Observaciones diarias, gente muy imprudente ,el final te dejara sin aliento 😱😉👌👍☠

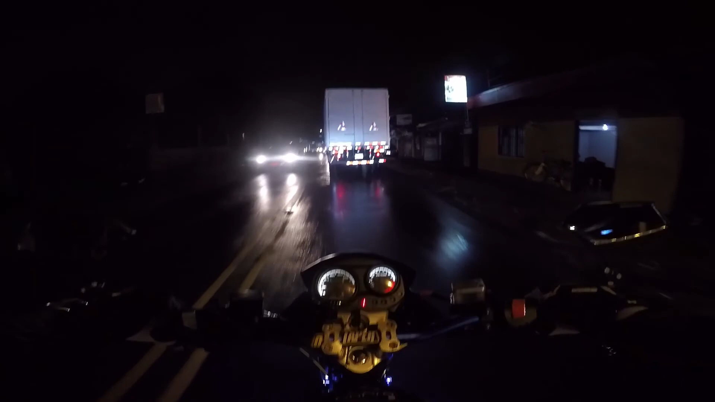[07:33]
Caballo, ¿qué quiere hacer? Llega y para de aleñazo y después pone marcha atrás. Está bien loco, legal. Por eso, gente, ahí les dejo un tip. Yo en un camión que no tiene el retrovisor del centro, solo los de los lados,
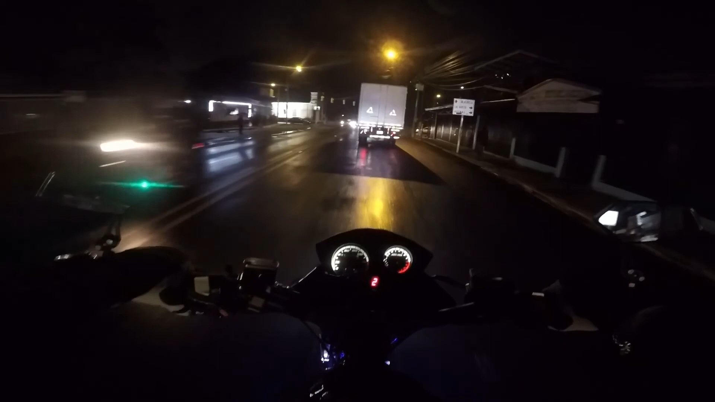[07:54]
yo por eso me pongo a un costado, que él por lo menos me logre ver con el retrovisor. Entonces, ya, y si es de día, ya, y trato de que me vea. Y si es de noche, ya, y yo sé que por las luces de la moto me va a ver. Y si no, le toco el pito. ¡Ay! Entonces, ahí se las dejo, gente. En un camión nunca queden en el centro, nunca.
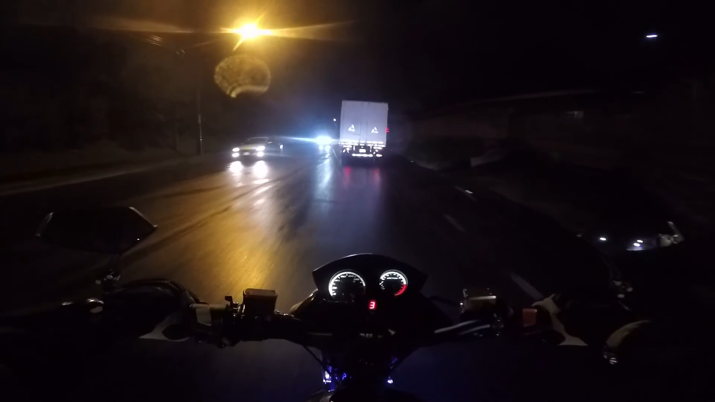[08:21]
Bueno, detrás. Siempre que queden detrás de un camión, nunca queden así en el centro. Traten de ponerse a los costados. Preferiblemente al costado izquierdo, creo yo, porque al derecho, yay, no sé, yo lo hallo como más incómodo. En cambio el chofer va, o sea, el chofer va al volante, lógico. Wow. Creo que es muy obvio que sí.
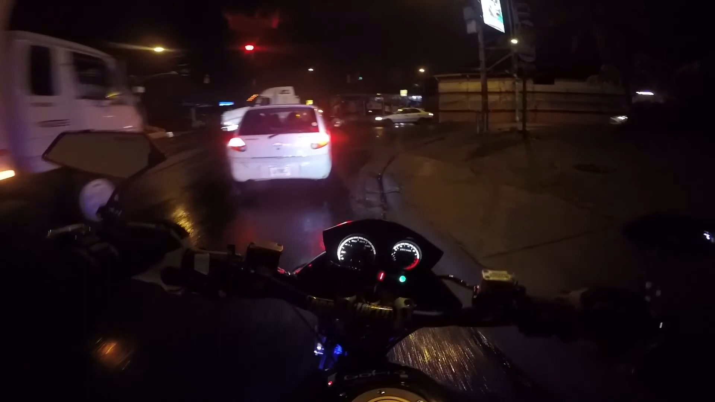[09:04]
Y me voy por aquí. Entonces ahí se la dejo, gente. Detrás de un camión, en un alto, póngase al lado izquierdo, donde él los pueda ver por el retrovisor de él.
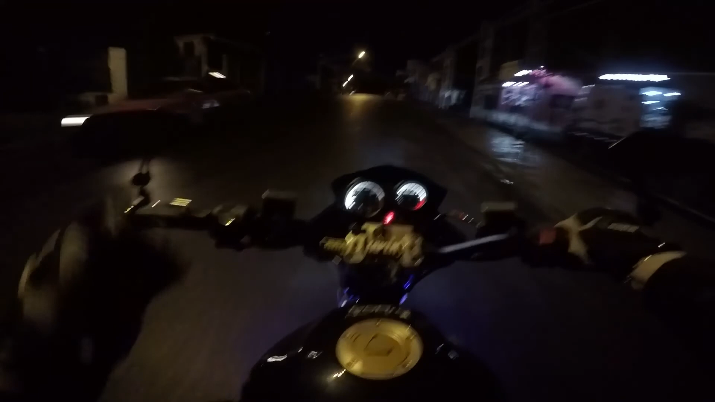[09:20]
Porque yo creo que el del lado, pienso yo que el del lado derecho es más incómodo. Si no lo andan bien acomodado, no lo logran ver a uno.